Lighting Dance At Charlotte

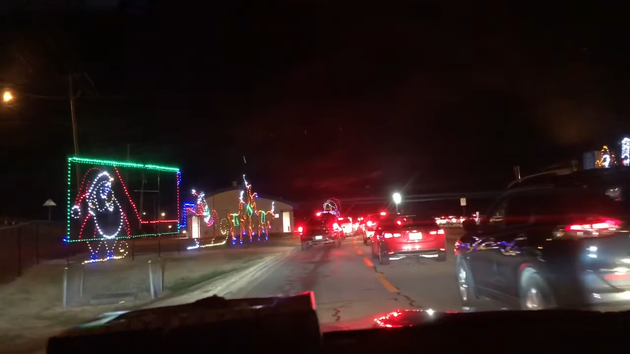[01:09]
टिकीटे जुर्णो अनेक लाइन शेले इकाने।
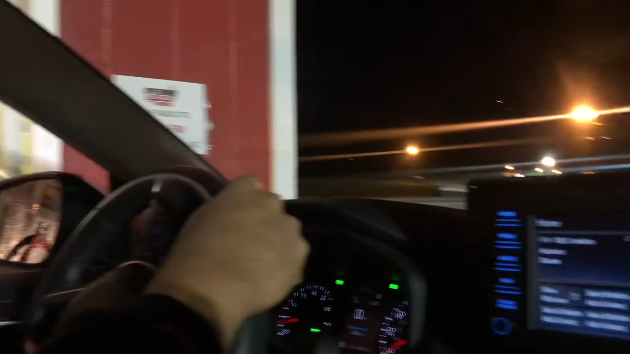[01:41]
कारण सबाई जुदी गारी हेडलाइट एक शाथे अनकोरे राखे, ताहले ए लाइटिंग टा देखते सुन्दू लागे ना।
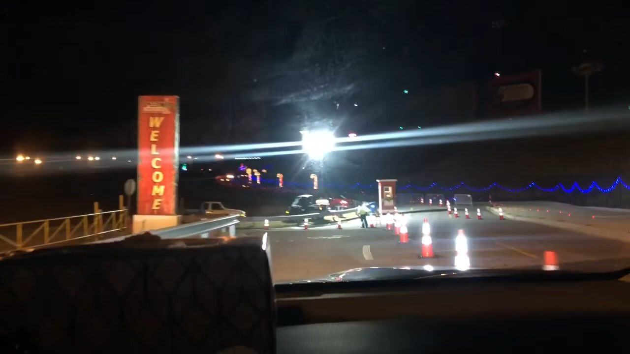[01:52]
आर इखाने भायर की छुनी, इखाने आशले टाकोना हाई उए ना बाये टाकोना लोकाल रूड ना।
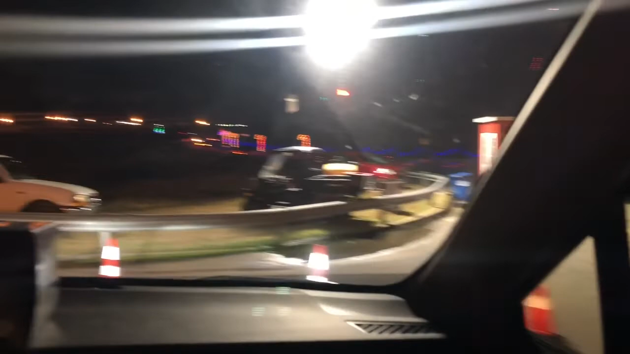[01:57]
टैस्टिडिया में धुकार जोन्ना एक तर आस्ता, आर भीतोरे तो पूरो टैस्टिडिया में भीतोरा लाइटिंग कोरे छे।
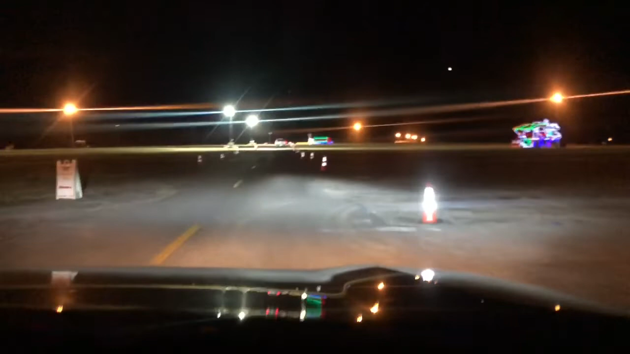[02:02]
आम्रा कीन्तु गारीर हीडलाइट अनकर रेके छीलाम, करणा आम्रा पूथमें जानतामना।
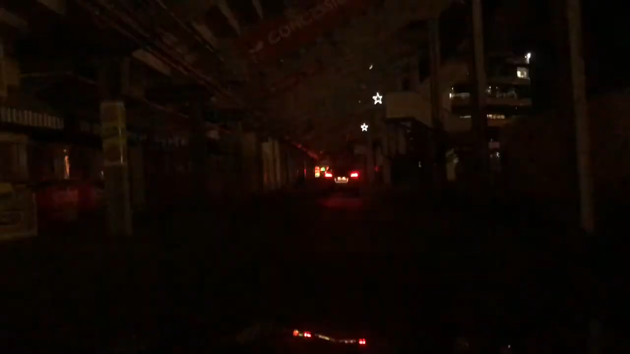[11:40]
आमरा एखोन स्टेडियाम तेके बेर होए जाच्छी बेर होए जावा रास्ता तावरा अनेक सुन्दुकरे शाजेए छिलो